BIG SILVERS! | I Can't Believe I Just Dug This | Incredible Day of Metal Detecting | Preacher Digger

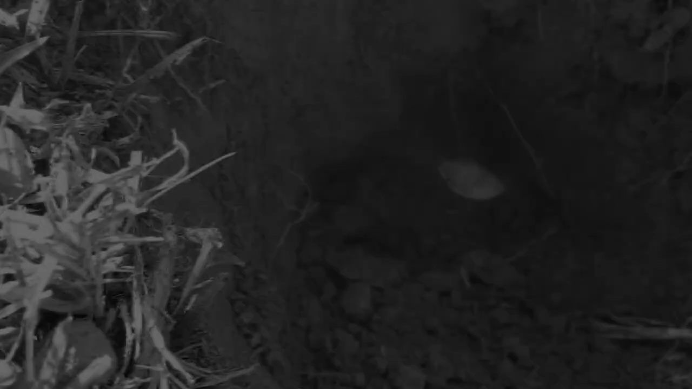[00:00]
I think that's a Morgan dollar. Look at that. Look how deep this is. It's at least eight inches deep.
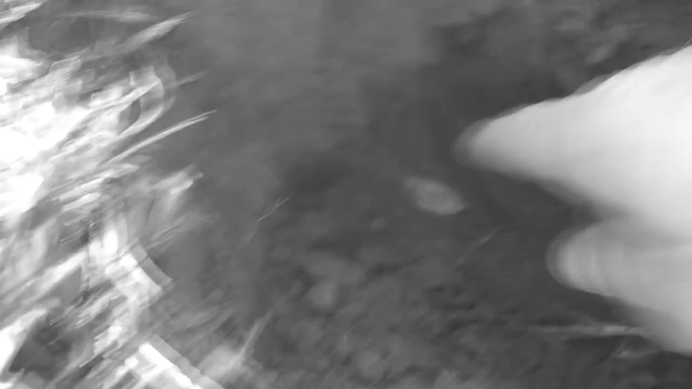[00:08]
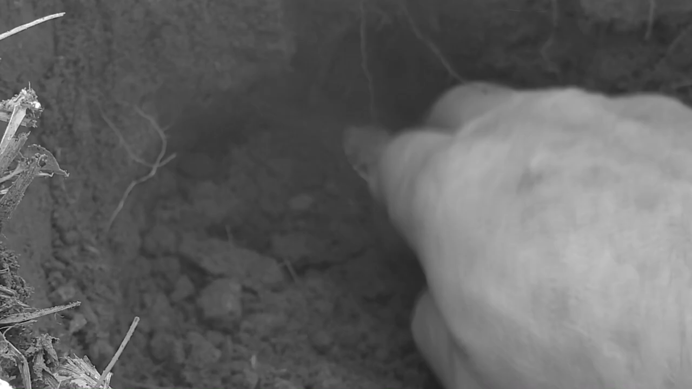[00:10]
No, it's a peace dollar. It's a peace dollar. It is a peace dollar. Gosh.